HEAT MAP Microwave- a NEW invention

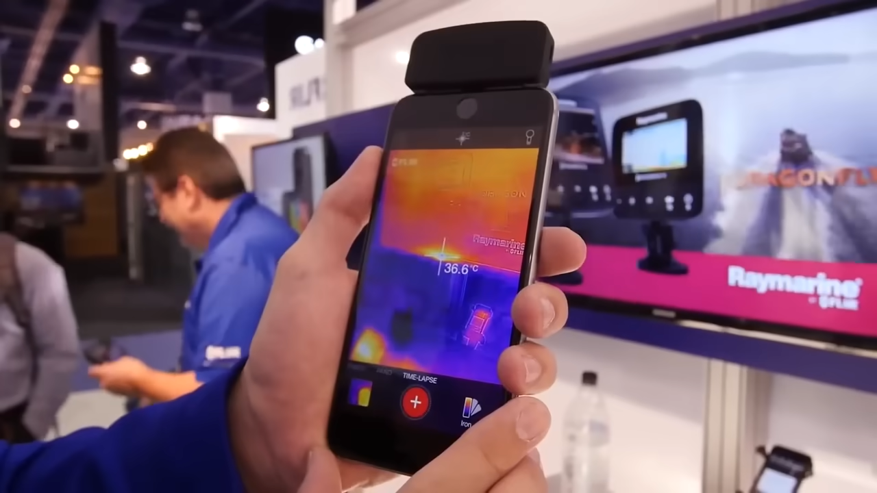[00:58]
On screen: spot 36.6°C
They even come as like phone attachments now. So if your microwave were to have an infrared lens attached right in the top, sort of like this,